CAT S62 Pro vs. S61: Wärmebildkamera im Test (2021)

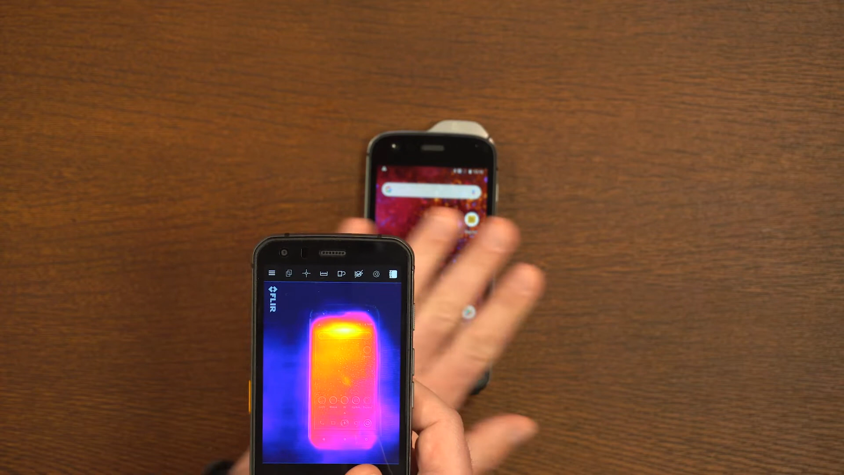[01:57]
Die Thermalkamera, das wäre natürlich besser geworden. Ja, also ich demonstriere jetzt hier auch nochmal, weil sie sich die Finger sind etwas kälter.
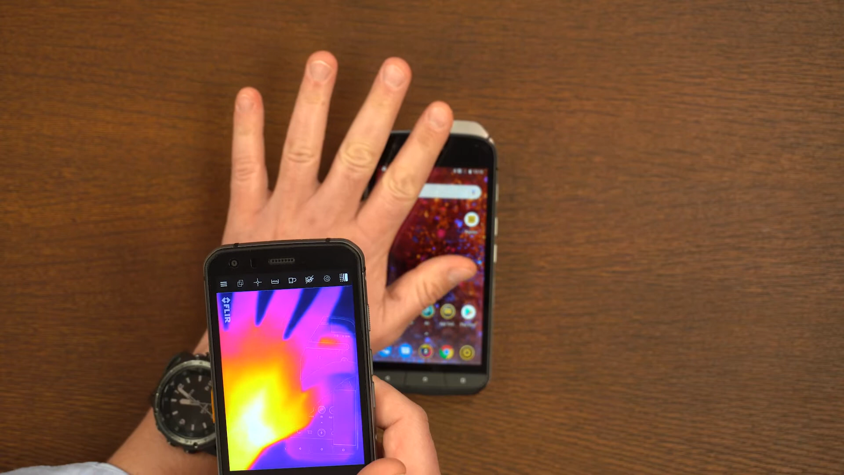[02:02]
Die haben insgesamt deutlich... Und rund drunter das Handy... Also die FLIR-Kamera ist deutlich besser geworden.